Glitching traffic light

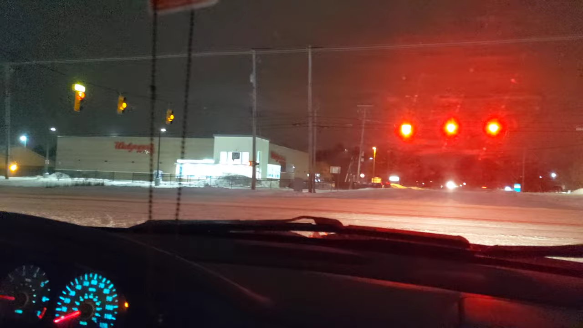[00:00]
Okay, we've been sitting through this three times now. It's now showing turn lane. It was just going cross traffic. Cross traffic. I caught the yellow. So, the two turns should be going. Now, this way is going... It just went to cross traffic. It went right back to fucking cross traffic. Roll up a little bit. There is no sidewalk here. It may be doing the sensor bullshit.
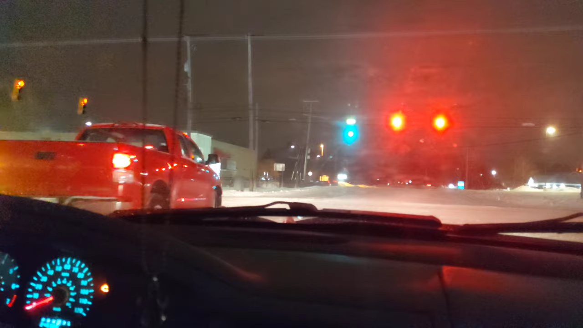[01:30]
Cross traffic's been able to go. Because it should be going now. Of going green. Yeah, it's going right back to fucking green. Go. We're going. If a cop decides to pull us over. I'll show him. Okay, guys. You've seen how stupid lights are. Yeah, the officer would say there's nothing wrong. That's why we were recording. Bullshit.
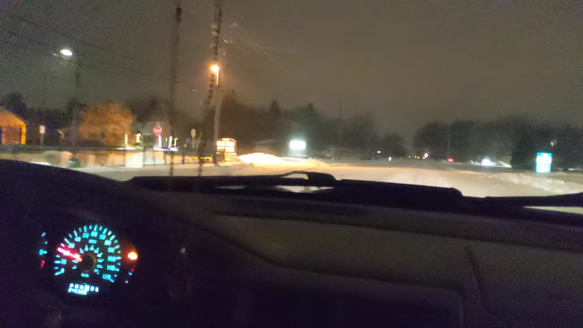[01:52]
We sat through six cycles. Mm-hmm. That was technically the seventh. Yeah. That we finally went on. Because we started recording. After we sat through three cycles. Just to cover our ass. And we'll still upload this to prove that, yes, those lights fucking glitch. Yep. Just to prove a point. Later, everybody. Bye-bye.